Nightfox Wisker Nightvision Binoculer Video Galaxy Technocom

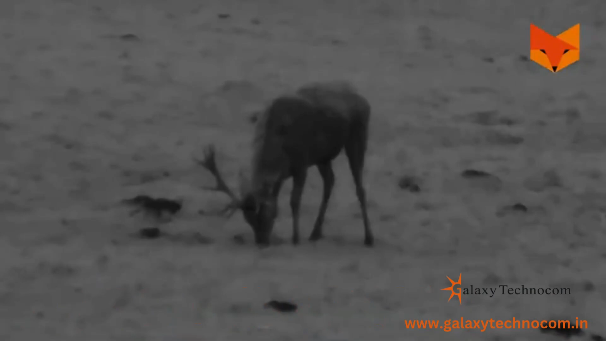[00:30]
the Nightfox Whisker delivers high-performance night vision with manual IR focus and extended long-range capabilities.